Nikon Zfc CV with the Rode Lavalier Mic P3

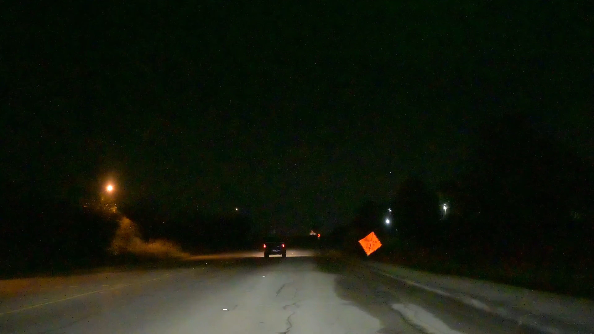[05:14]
here, drive around a little bit. So I'm looking at the glare of the lights. It's looking pretty good. Very good, in fact. 250th of shutter speed at 5.6. This is just for Peter
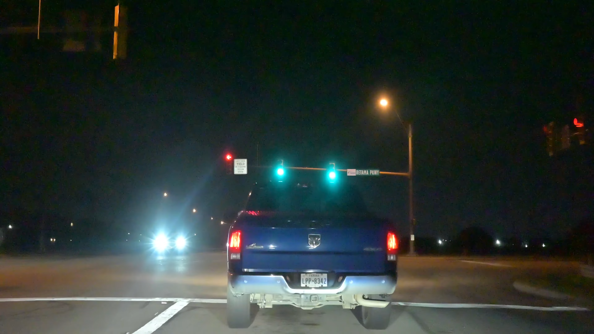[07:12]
So what I'm seeing is what I'm actually seeing on the camera. I'm looking for any stuttering and stuff, but it's kind of, it's hard to see it on the LCD screen compared to, let's say, in the studio.
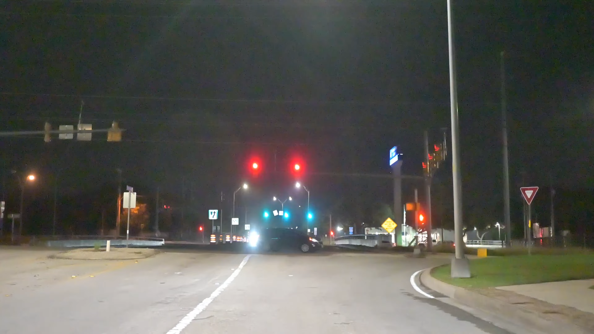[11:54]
So I think it's too bright, okay? 2.8. So if I do this, 3.2, 3.5, 4, 4.5, 5, 5.6, 6.3, 7.1. But I like the stoplights right there.
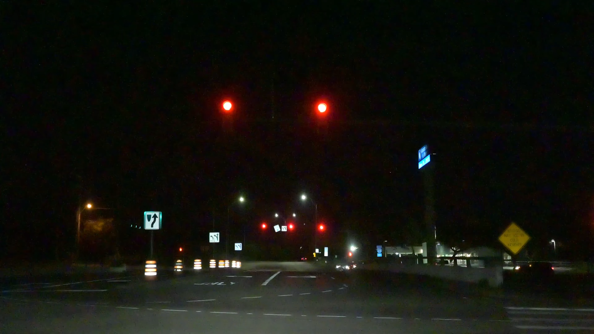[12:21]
This is F8. This is one I usually like. But it's at 25,600 ISO.
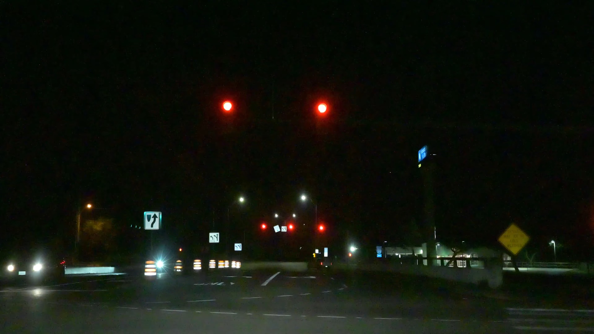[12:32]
But the lights look fantastic now at F8. 1/250th of a shutter speed at F8. Who would have figured? On one of my favorite cameras. I like the Z6 II also and the Z7 II, but the Zfc I think I like the best. So is it too dark?
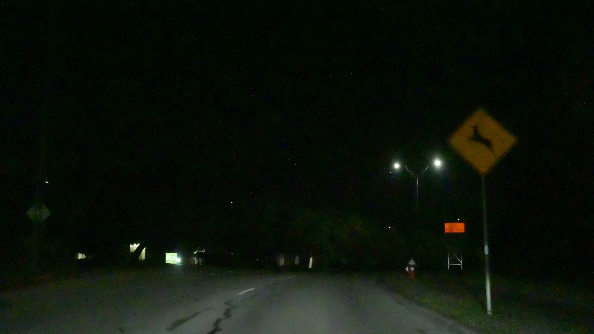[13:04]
I don't think so. And I'm looking at the lights. It's looking hardly any flaring that bad. F8. If I go this, 7.1, 6.3, 5.6, oh, 5, 4.5, 4, see, get more noise.
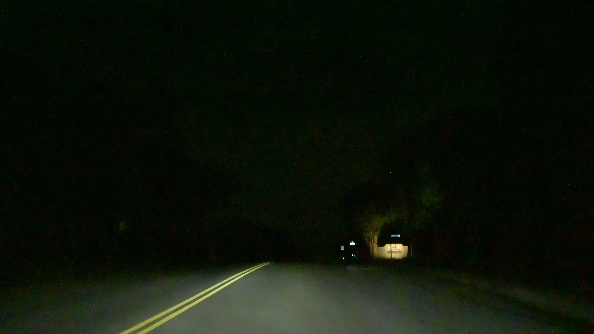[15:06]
So let's go 250th. Oh, you see clouds now. 1/60th, 1/30th. Isn't that something? Guy has his brights on.
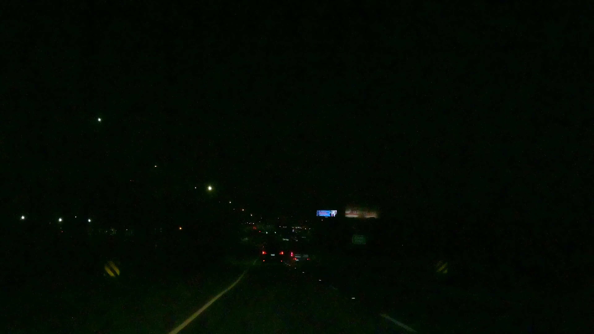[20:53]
7.1, 6.3, 5.6. I'm just going all the way to 2.8. Interesting. Thousand, 500 shutter speed.
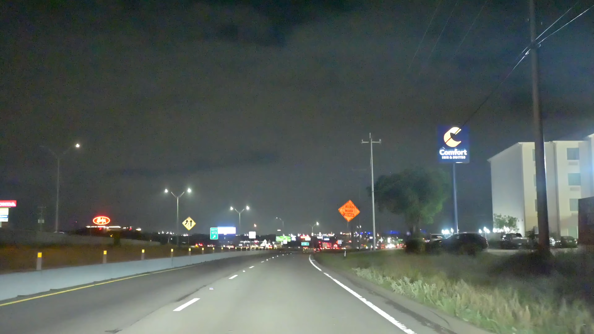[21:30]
250th. Look at that. I can't even see that. I mean, I can see it, but there's 125th, 160th, 130th. And this is what program priority puts you in. They always say they get at least 1/60th of a shutter speed,